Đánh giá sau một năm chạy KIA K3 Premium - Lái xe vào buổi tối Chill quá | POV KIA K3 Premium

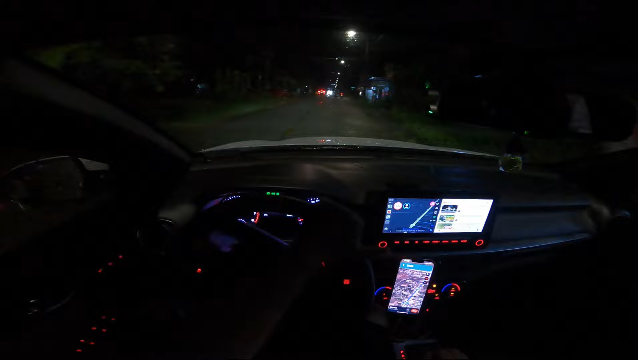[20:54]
let's go. Bừa quá. Đây. Tới rồi này. Đó. Ok.
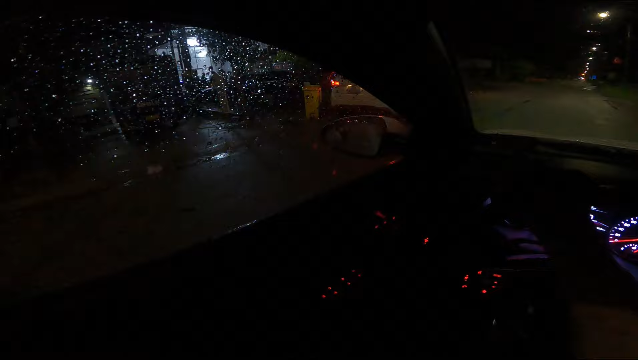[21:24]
Đây có xe đang đậu chở khách này.
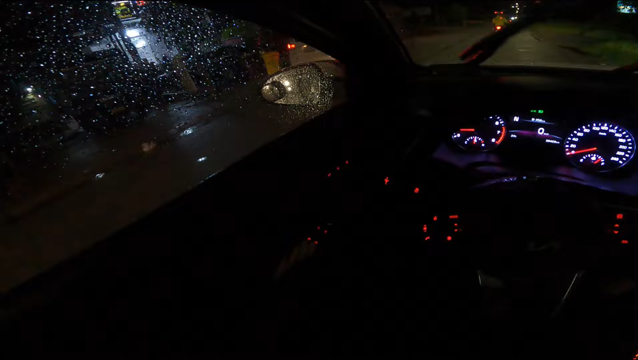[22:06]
Có xe này đang chạy tới nữa này. Đó.
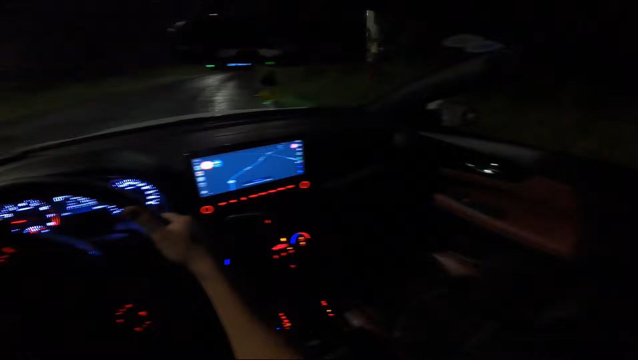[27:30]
vậy thôi. Rồi ok, đây mình đang chạy đây, đường quê của mình nè. Mình đang lái xe vào buổi tối, nhiều anh em thích mình lái xe vào buổi tối, lái xe có vẻ buổi tối có vẻ hơi chill ha, có vẻ chill nè, chạy khá là sướng, chill anh em ạ. Lái xe vào buổi tối trời mưa chill ghê. Có một vô tình cũng có một kèo xe dịch vụ buổi tối, cũng sẵn tiện đánh giá với anh em chiếc xe mình trong vòng 1 năm.
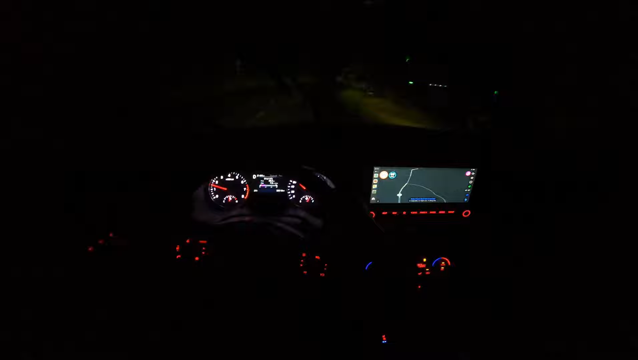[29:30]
còn mọi thứ còn lại thì đối với mình là ok nè anh em à, đèn hơi tối nha, đó, đèn hơi tối vậy thôi.